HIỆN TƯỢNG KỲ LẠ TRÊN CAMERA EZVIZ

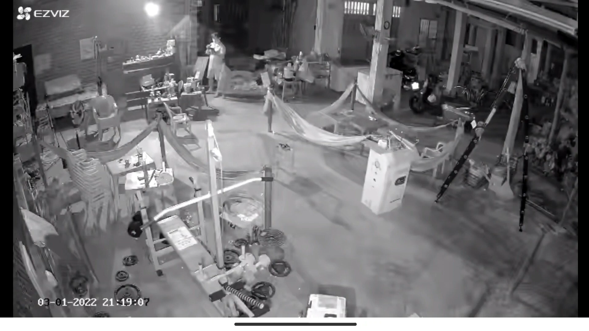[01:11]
nó vẫn có nó mà nó trắng đen mà nó không có màu xanh nè để mình mở thật cái đèn lên bún mê nó vẫn có thấy gió này màu màu à có cái gì đó mà mình không hiểu nó đang bị cái gì mở cái đèn lên thì lại không thấy được nữa rồi mà con vẫn thấy có có một cái gặp có một cái gạch viền trắng đúng không Nè